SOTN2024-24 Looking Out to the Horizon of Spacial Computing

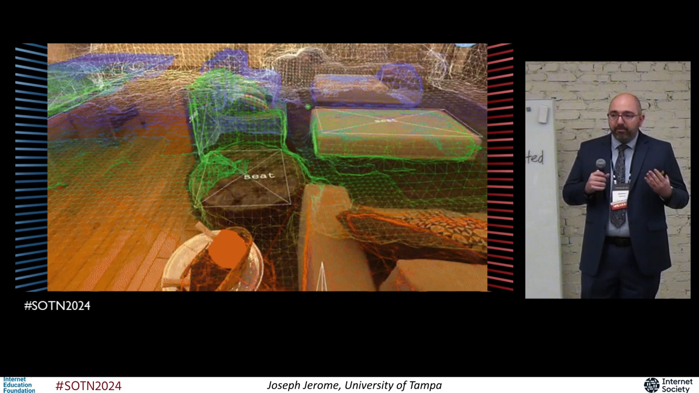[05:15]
This, for example, is what the Apple Vision Pro, or rather, how the Apple Vision Pro sees the world.
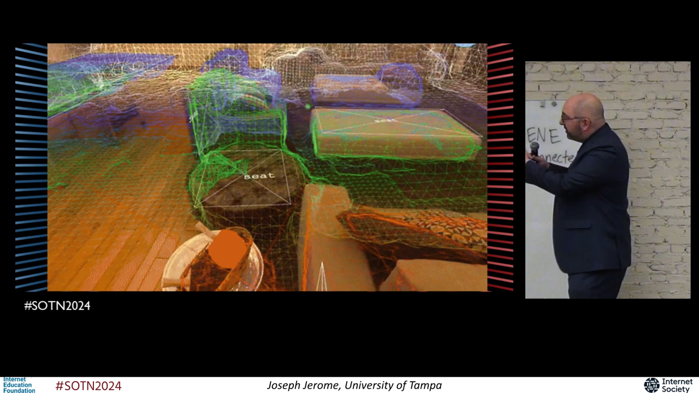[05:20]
And as you can see, there are polygons that come together to create recognizable objects. What do we admire? We've got legal tables, chairs. Here's a scene of one of the Magic Meat headsets.